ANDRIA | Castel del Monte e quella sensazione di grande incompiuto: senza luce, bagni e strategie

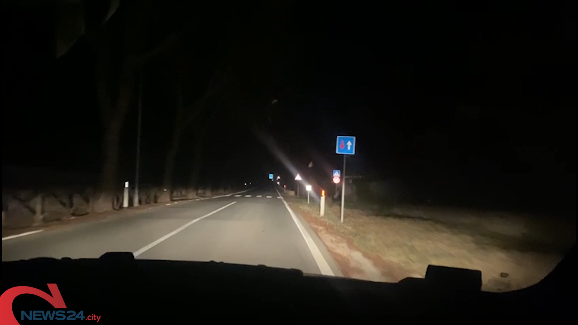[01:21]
Fortunatamente sarà aperto il parcheggio alla base del castello e ci saranno delle navette, ma se un andriese volesse godersi la meraviglia di una passeggiata lo dovrebbe fare completamente al buio dal parcheggio sino all'ultimo tratto di strada. Sempre spenti i fari presenti sulla statale di gestione Anas sono stati spenti per tutta l'estate in vero segno di beffa. La situazione è sempre quella. Dopo il tramonto il maniero federiciano non è sostanzialmente raggiungibile a piedi e di conseguenza è necessario salire con l'auto senza peraltro avere la possibilità di parcheggio se non sulla provinciale.